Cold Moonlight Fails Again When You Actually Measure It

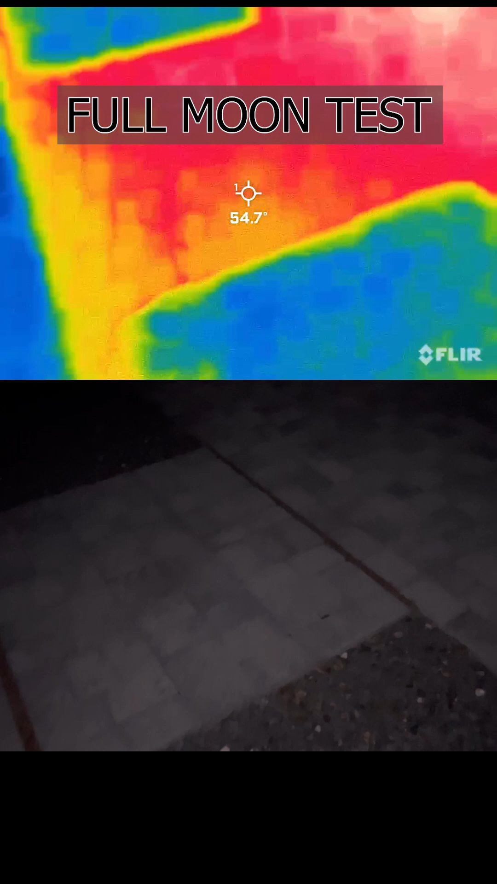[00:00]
What's going on, everybody? So it is the day before a full moon, but the moon looks pretty full. You can see it on both cameras here.
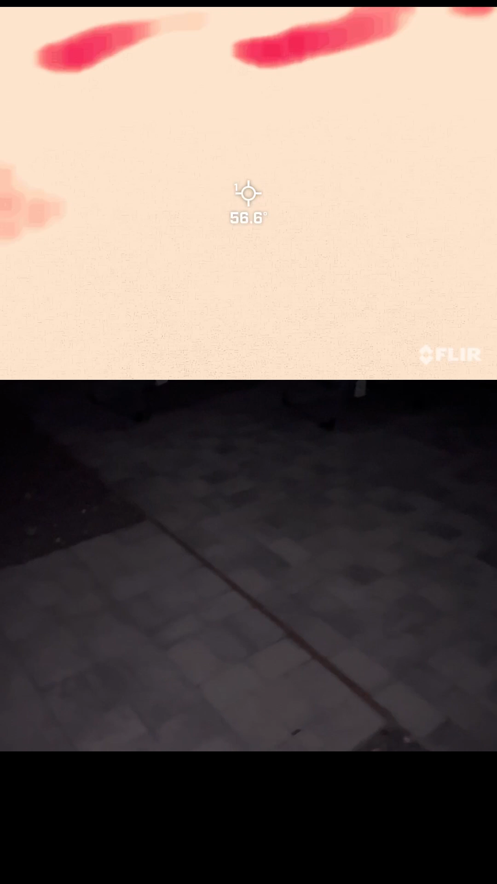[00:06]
But yeah, we're going to measure it real quick. So in the full moonlight, you can kind of see the edge of the shadow there, but the shadow cover is all right here.
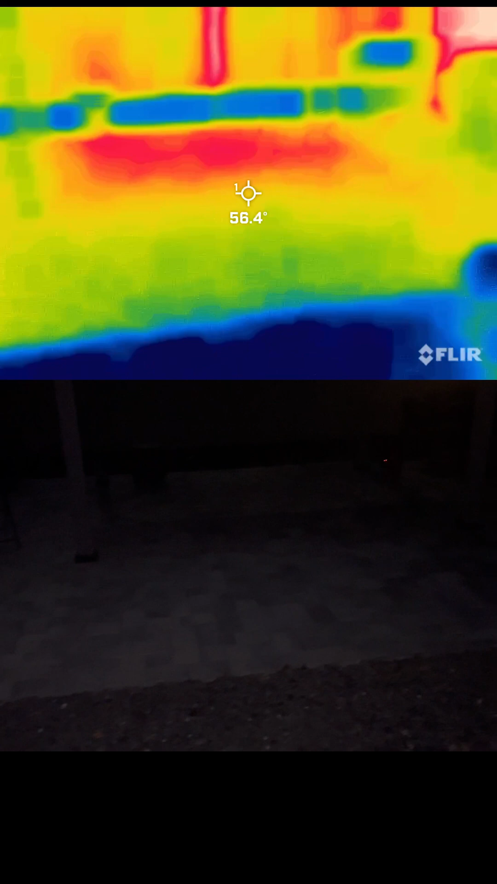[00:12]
My phone's light is blocking it off. Outside of the shadow, out in the open, 54 degrees.
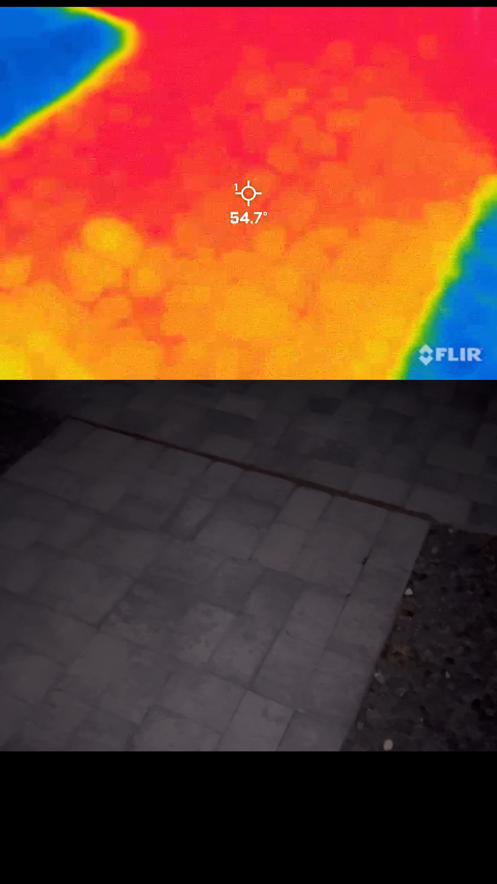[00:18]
This is in the shadow of the gazebo,
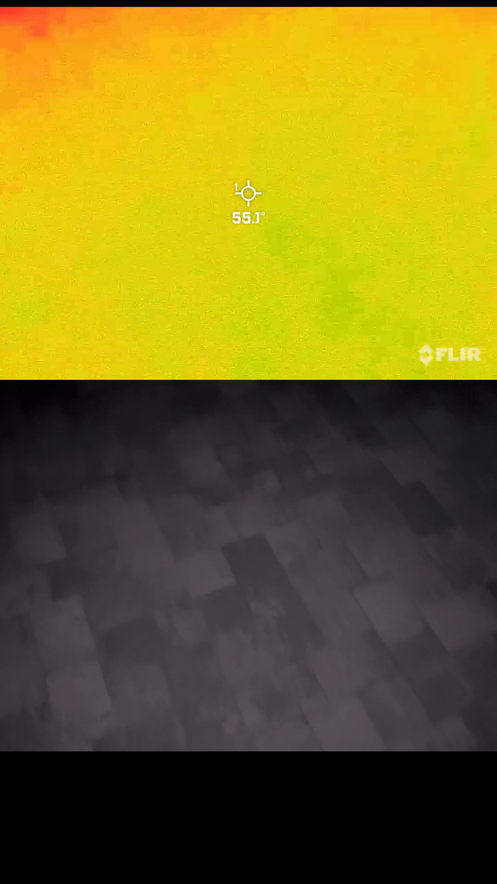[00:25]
54. This right here is under the gazebo, but still in the moonlight.
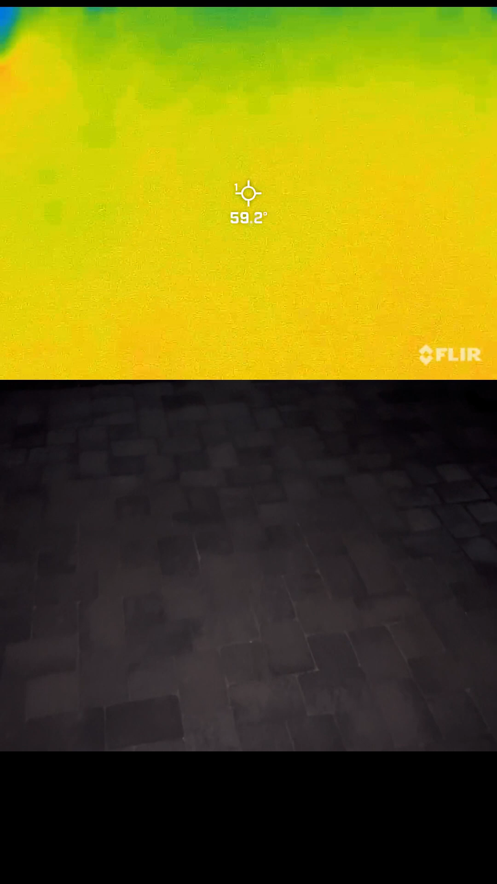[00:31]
So that's interesting. In the moonlight, under the gazebo. In the moonlight, out from under the gazebo.
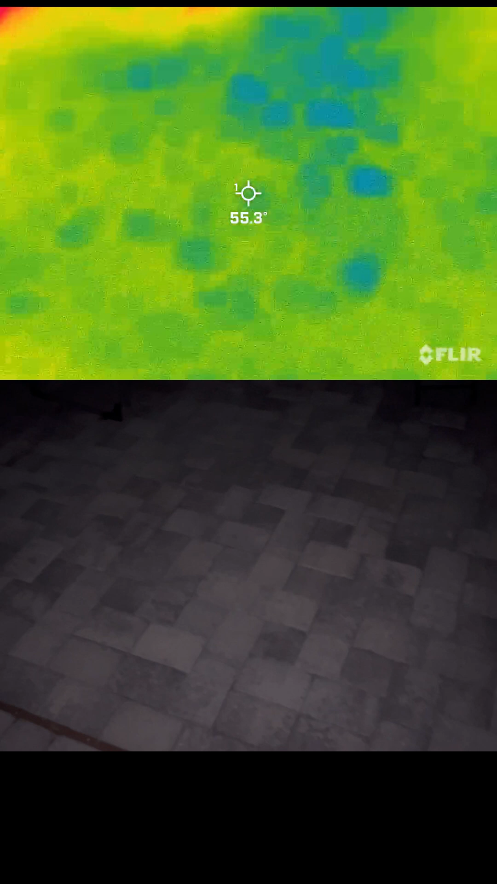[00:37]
In the gazebo, in the shadow of the gazebo, out from under it.
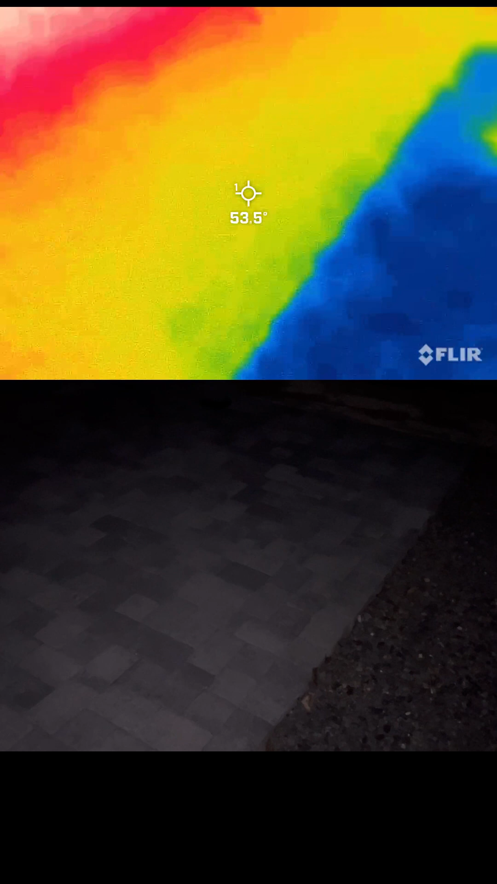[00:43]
So you can see there, gazebo, out from under, under the gazebo.
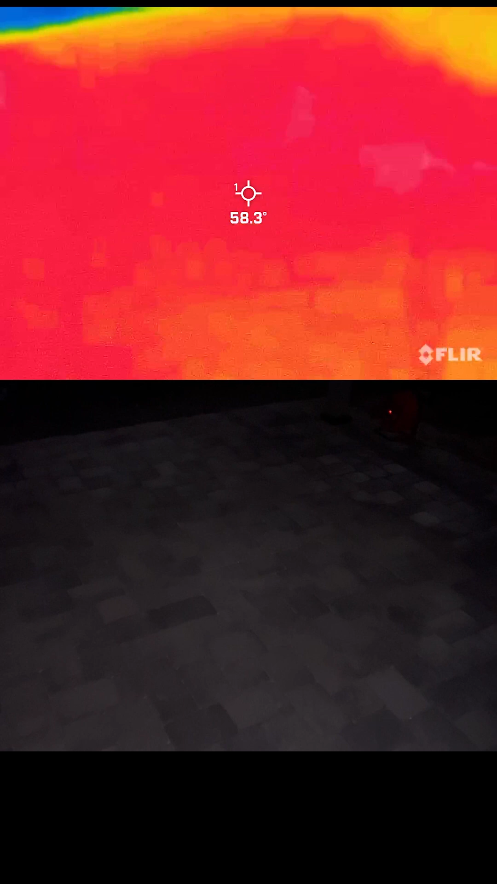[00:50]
Let's go stand there. So under the gazebo, 85 degrees.
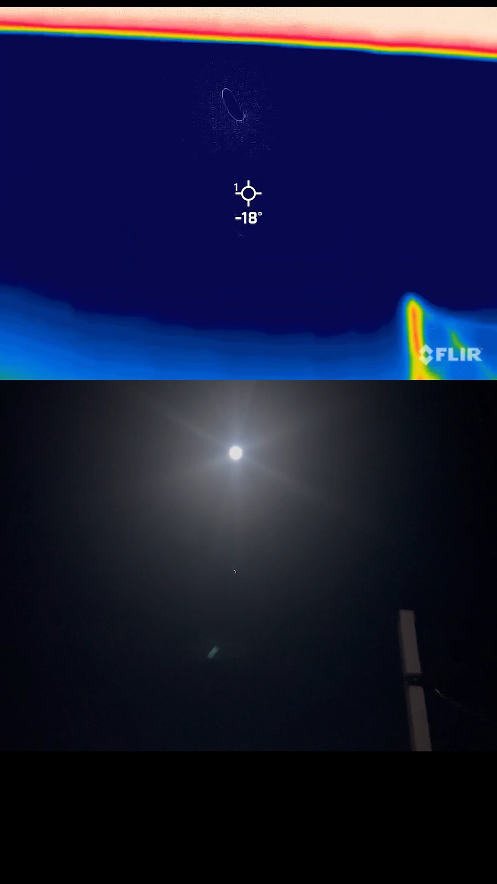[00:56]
And as you can see, the moon is shining there. So yeah, cold moonlight is debunked yet again.
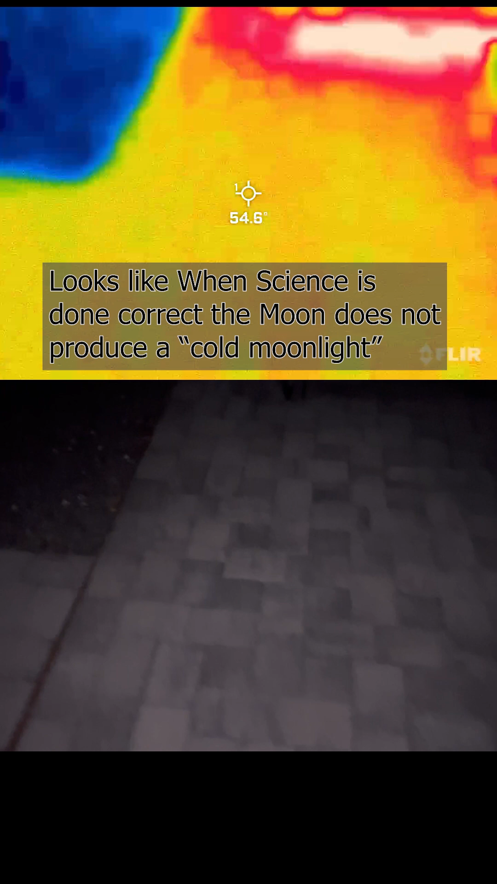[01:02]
This is just a follow-up, since I now have a day before the full moon, but I'm busy tomorrow to record this.